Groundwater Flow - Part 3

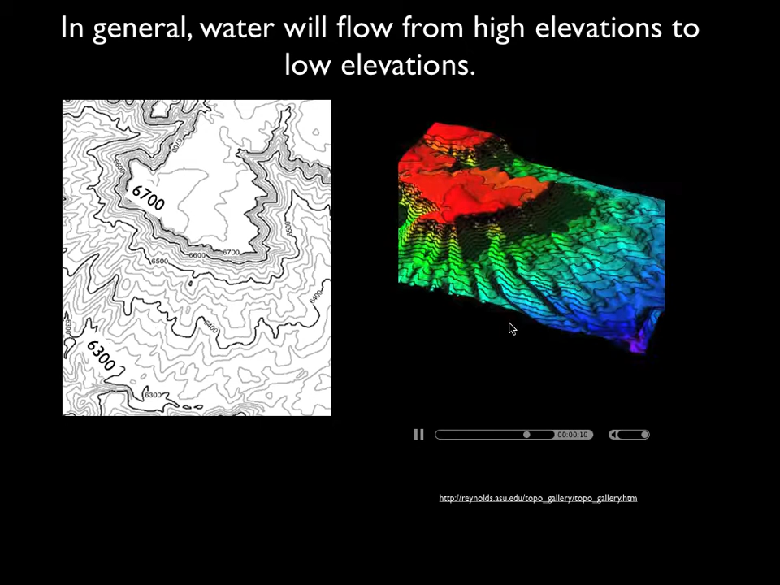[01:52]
The red stuff is the high areas. The blue things are lower areas. And so you can start taking a picture or looking at this picture and trying to figure out which way would groundwater flow. And when you do that, you start seeing it goes from these high levels like 6,700 feet down to 6,300 feet.